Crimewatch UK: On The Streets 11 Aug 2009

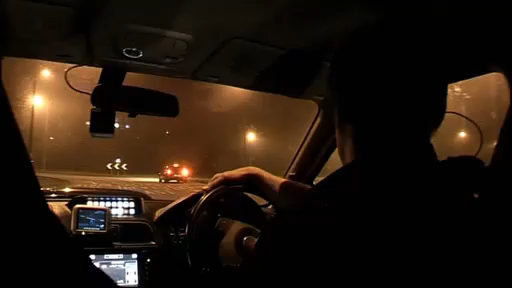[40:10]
Stuart knows the BMW will reach the roundabout at any moment. All they can do now is wait.
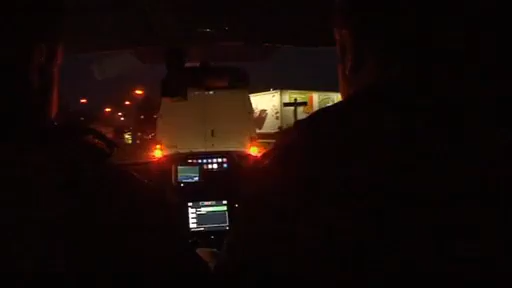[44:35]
Suspicious, he pulls them over. It's two vehicles coming over the flyover, not too happy with the close proximity of the vehicles.